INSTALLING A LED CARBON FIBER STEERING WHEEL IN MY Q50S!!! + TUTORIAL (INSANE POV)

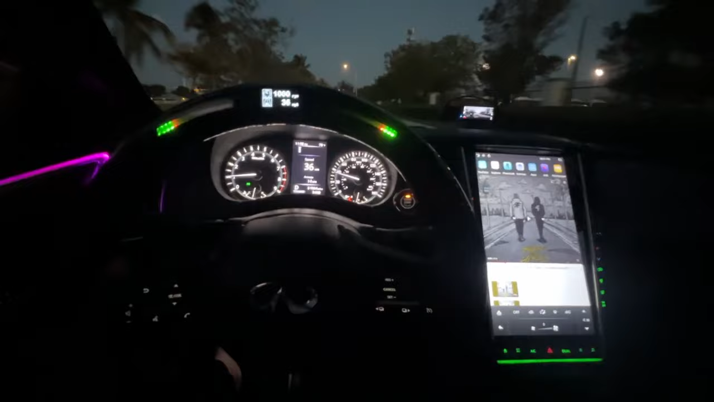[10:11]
i fixed everything we back up and running no lights no night man this shit so hard bro but it's traffic so i can't really get a pull for y'all man oh my god bro this the
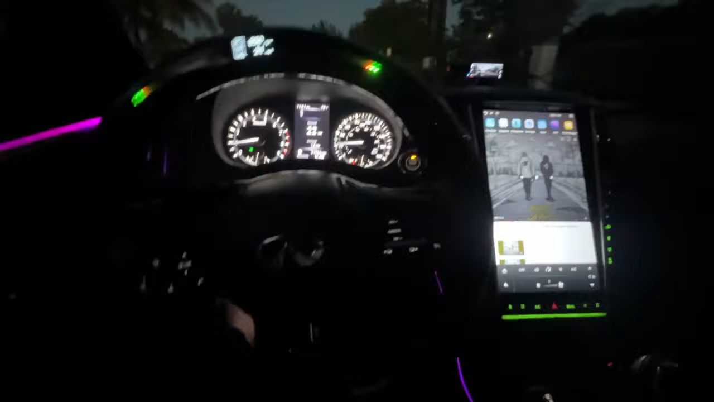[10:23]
the wheel with the with the tesla screen that got more crazy man stop fucking playing oh my god i almost hit the ass i ain't even gonna lie